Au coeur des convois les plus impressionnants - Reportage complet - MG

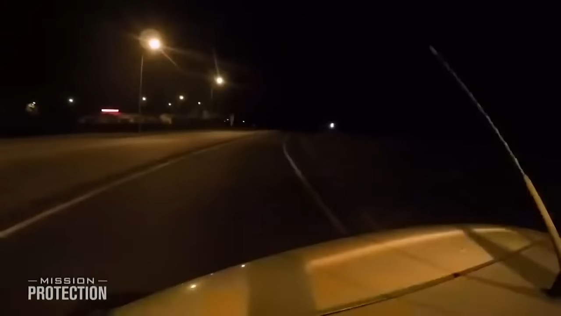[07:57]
Bravo, 3, 2, bravo, 1, tu ralentis là. Autrement dit, elle dépasse la plateforme du camion et frôle dangereusement les panneaux de signalisation.
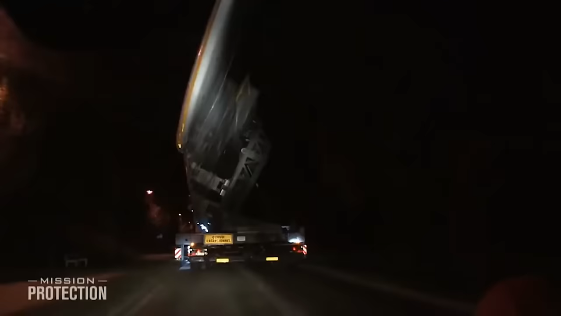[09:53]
Allez, à droite, tu as les pieds de palette à plomb pointillé, c'est ok pour le panneau. Ok, c'est reçu. Donc voilà, il m'a annoncé la difficulté, il m'a annoncé le panneau.
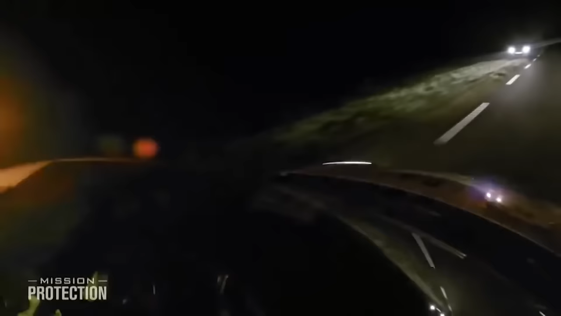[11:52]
Gérard doit réagir très vite. Bonsoir, vous ne faites pas charrière, vous allez vous mettre là, parce que le convoi qui arrive, ça ne passe pas.
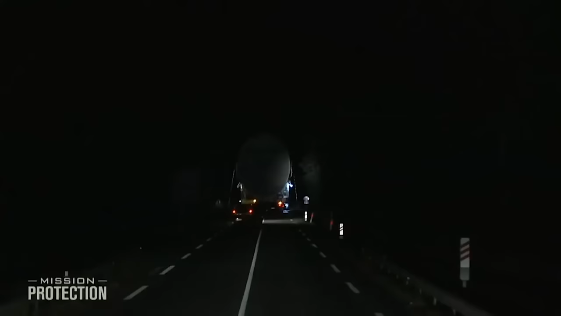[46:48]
Il est 22h45 La procession a roulé 15 kilomètres seulement lorsque les équipes doivent faire face à un premier problème
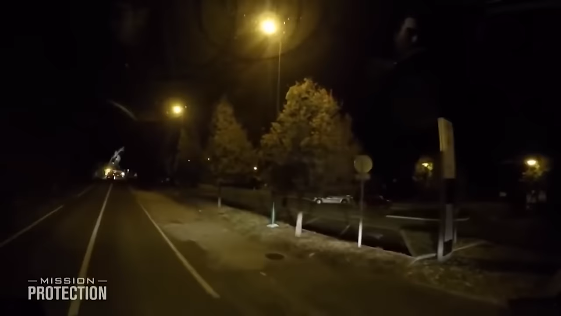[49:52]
vis-à-vis des usagers et vis-à-vis du matériel c'est-à-dire que ça passe vraiment au ras au ras du trottoir Il est 2h du matin